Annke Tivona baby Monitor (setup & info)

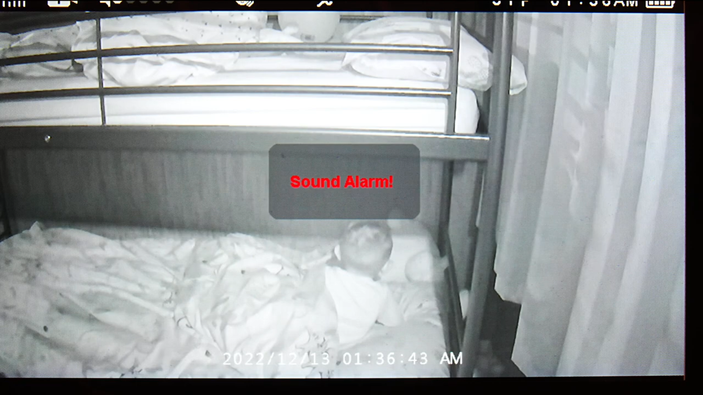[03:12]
detects sound in the room when the monitor in sleep mode as in a black screen it will then light up the screen and show you what the camera can see when it detects sound or
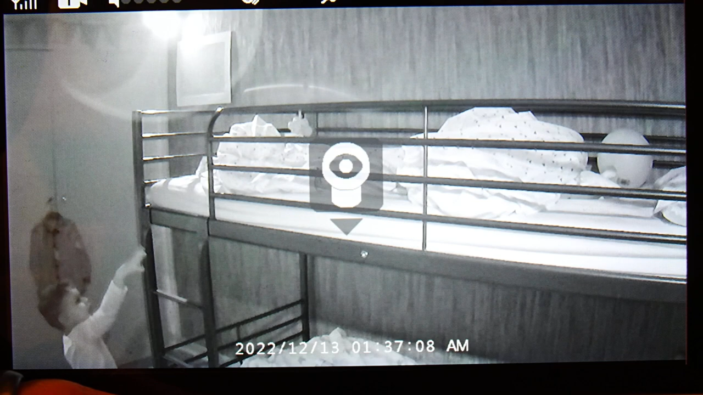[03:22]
motion here I'm able to pan and tilt and follow my son as he goes out of view as this room is dark it
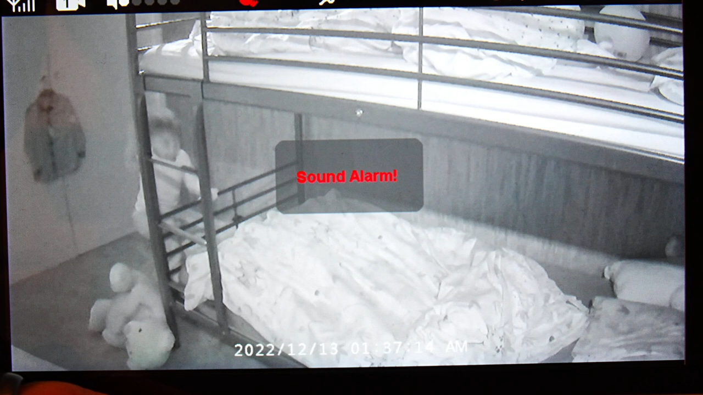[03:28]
records in black and white and when the room is bright enough you see it recording color at the bottom of the screen you'll see the
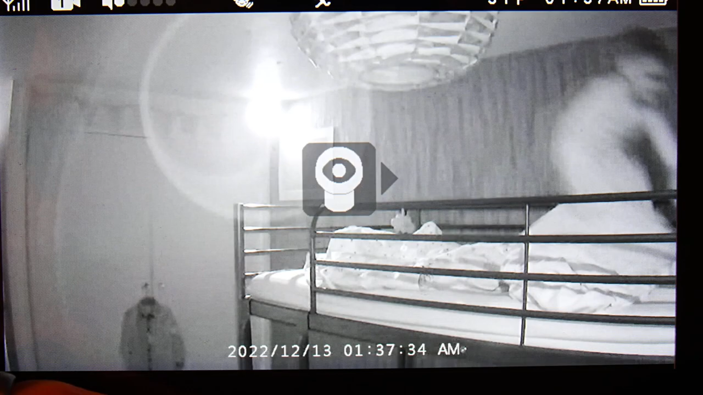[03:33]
date and time but I haven't adjusted those yet that can be done in the settings which we'll look at in the moment if you press the ok button you can zoom in one times or press the ok button again it will zoom in twice press
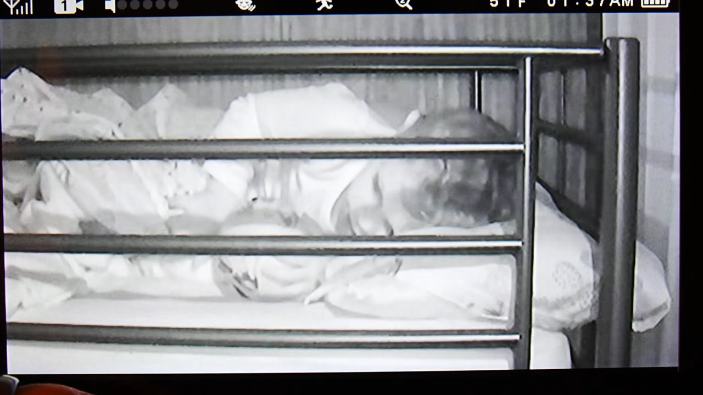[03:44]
the ok button again it will zoom back out
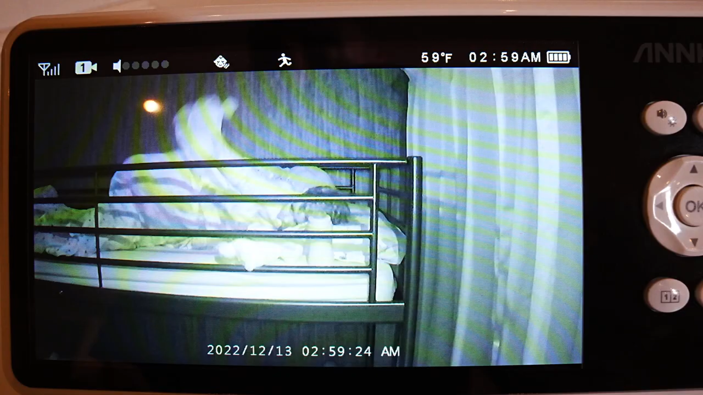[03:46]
on the top left you can see the signal you can also pair up to four cameras but here you just have one then you have the volume indicator the baby's head will go red when it hears sound
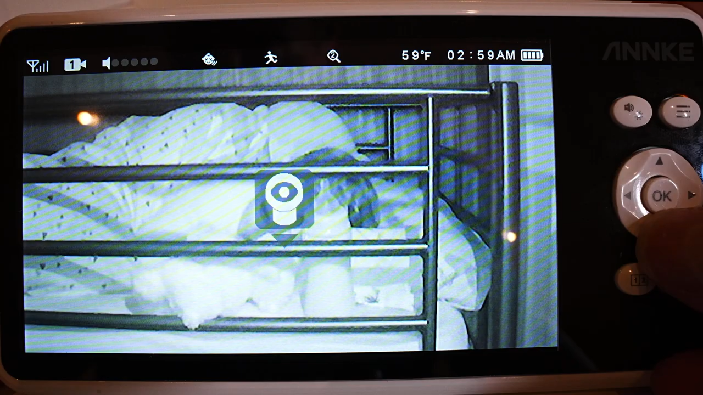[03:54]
the stick man will go red when it sees motion
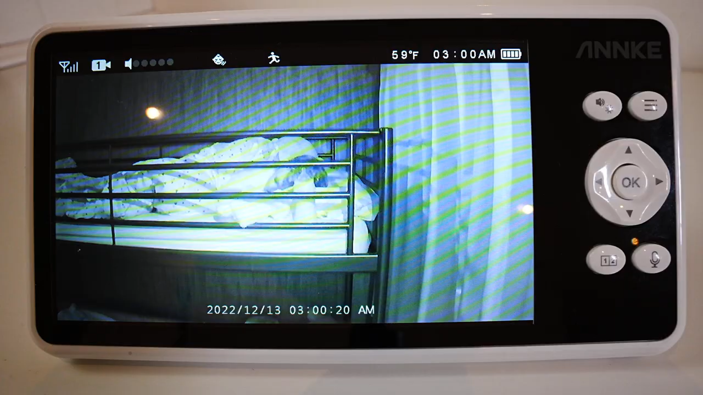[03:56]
detection see a magnifying glass when the camera is zoomed in then you'll see the